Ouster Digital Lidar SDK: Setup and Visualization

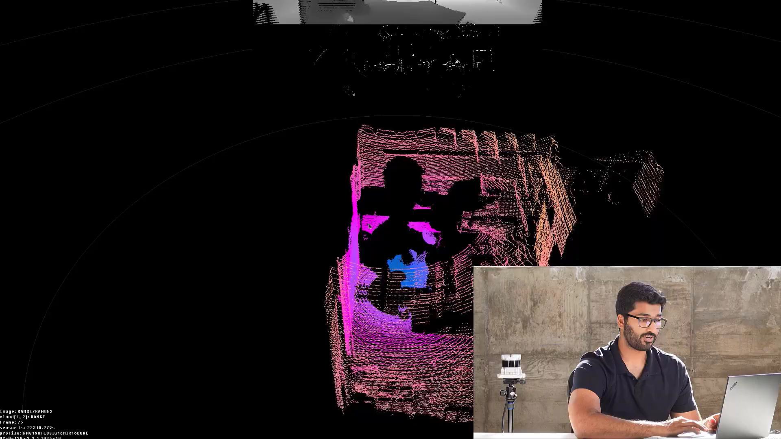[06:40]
So, that's the 3D point cloud that's created. I'm right here, you can see my arms, yep, there you go, and you're all set with visualizing a live sensor.
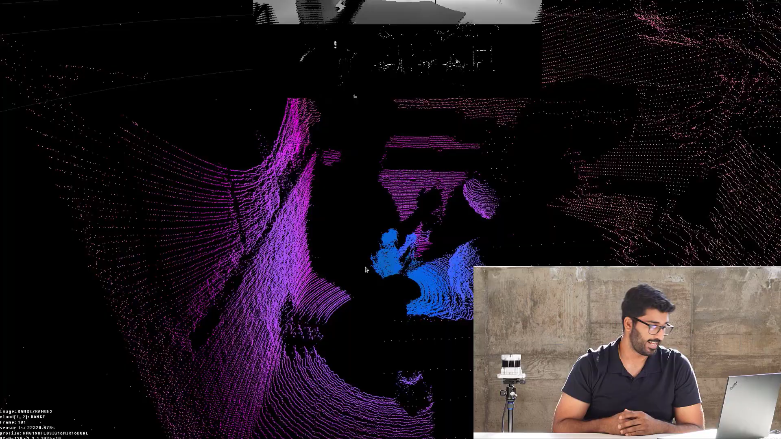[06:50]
Now, if you focus on the left bottom corner, you see all these different information that it gives the user while giving a live visualization, like the image that you see on the 2D part of this point cloud, that's the two frames on top, and then you have the 3D point cloud, where it's currently range. You can use different shortcut keys, which is available on our documentation, to change it from, like, range to signal to reflectivity to near IR.
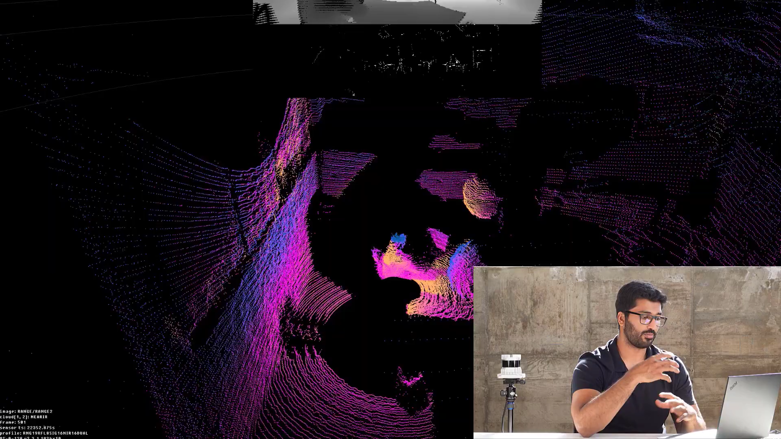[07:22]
And you have the sensor time, you have the profile it's currently running on, the type of sensor that's OS0, 128, and the resolution, 102410, and the firmware version 2.3.1. All this information, right here, ready for you to go, so that you don't have to use or open any other tabs. So, that's how simple it is to visualize a live sensor using AustroPython SDK. Now, let's say you have downloaded PCAPs, that is basically the file type of pre-recorded sample data.
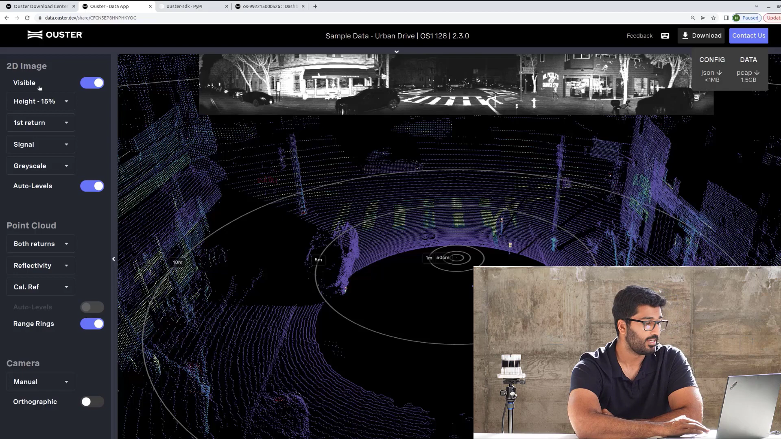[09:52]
So, for that, on top right corner, you will click on download and download both the meta file and the PCAP file, right? Now, I already downloaded this for this video, and I have it saved on my desktop. So, going back here, I will go ahead and click, like, LS. That's giving me a list of all the files I have under that folder.
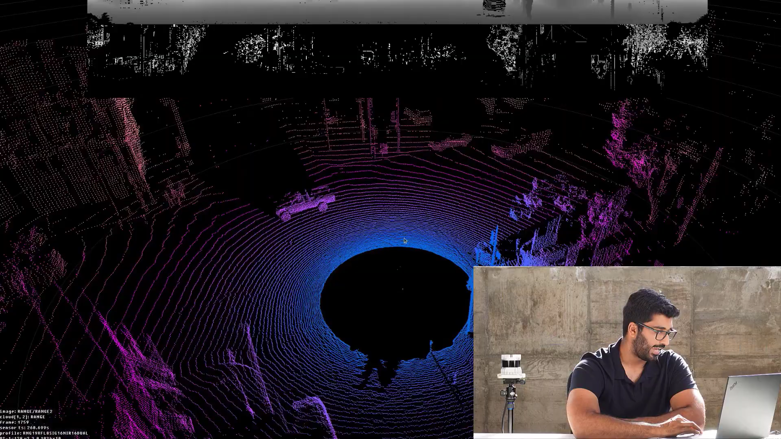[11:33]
And here, again, you can see the 2D frames on top. You can see all the parameters here on the bottom left corner. It's very easy to use. It's like gaming. You can zoom in and zoom out with two fingers on the touchpad. You can rotate it to 360 degrees. It's like X, Y, Z, or completely aligned.
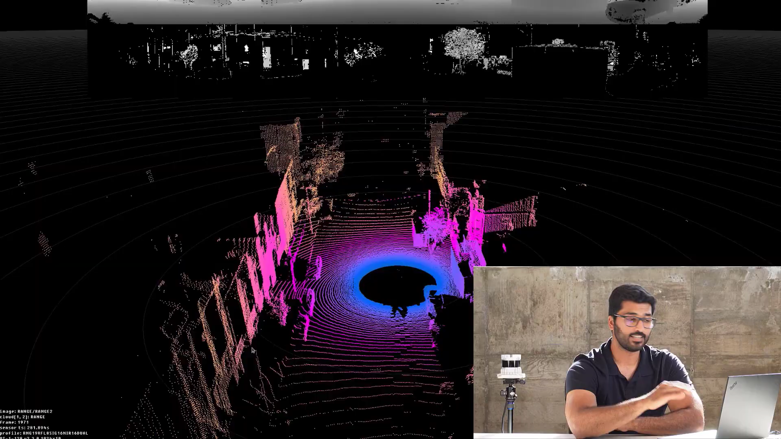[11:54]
You don't have to worry. It's not like other visualizers where you're completely lost.